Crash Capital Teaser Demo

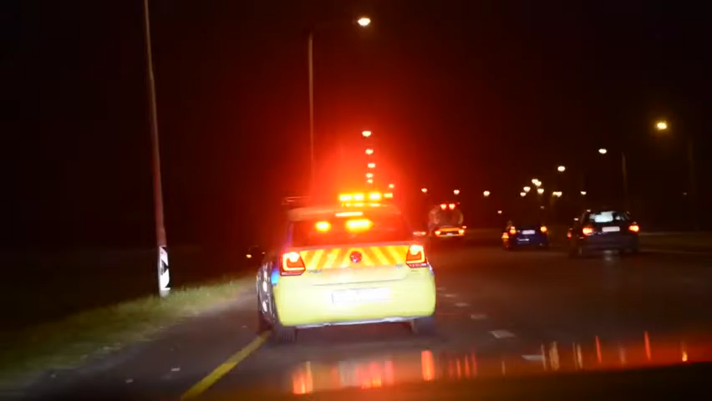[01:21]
Okay, we've just arrived at the crash in on the M5. What we know is exactly what we predicted. It's a single vehicle collision. Looks like a loss of control. The vehicle is overturned. We'll approach and find out exactly what happened.
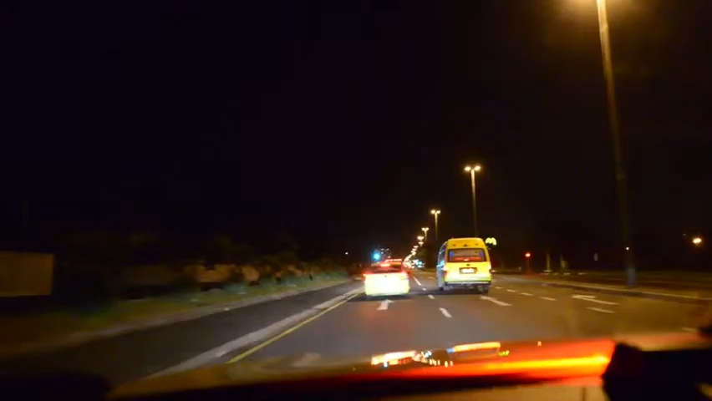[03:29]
Now at the end of the day, what we've got here is we've got two vehicles in a collision.